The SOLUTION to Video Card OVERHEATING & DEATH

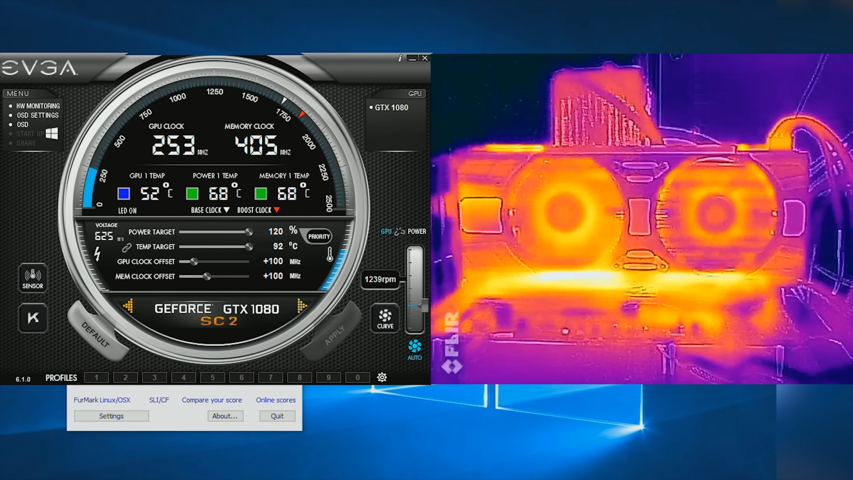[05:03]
each fan needs to stay spun up can be optimized for a quicker return to quiet operation So with precision we can see the temperatures winding down and the respective fans slowing down after we close a 3d application
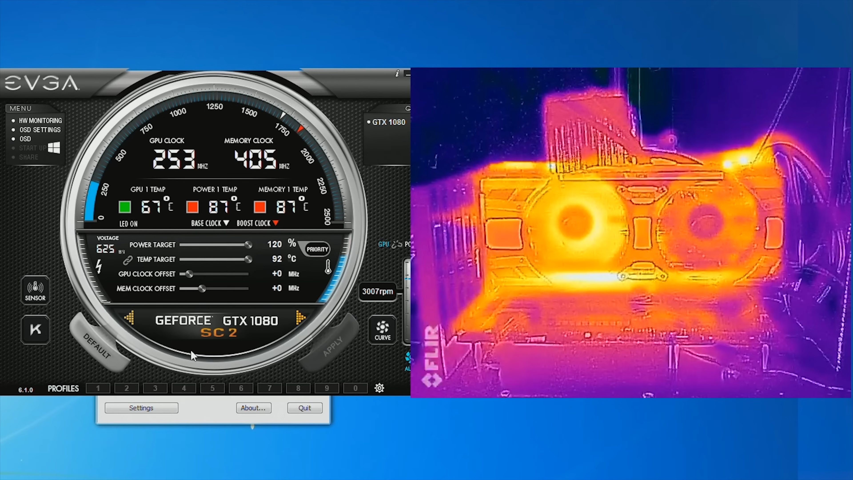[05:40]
temperatures rising Even when the GPU is not being stressed. This is a likely scenario in a compact case and ICX ramps the fan accordingly. Cool Literally in our perfect world.
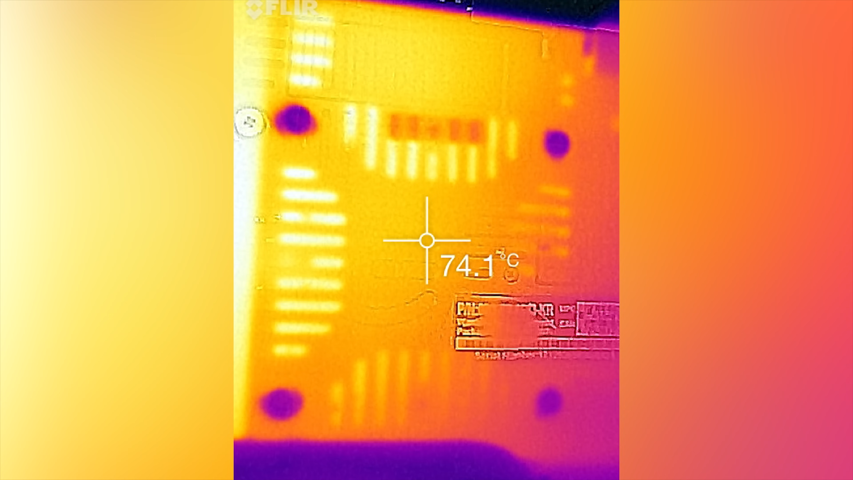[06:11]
On screen: spot 74.1°C
panel fan at the cards backplate Which reached a toasty 74 degrees Celsius in our tests Backplates don't normally contribute to video card cooling much if at all But in this manner,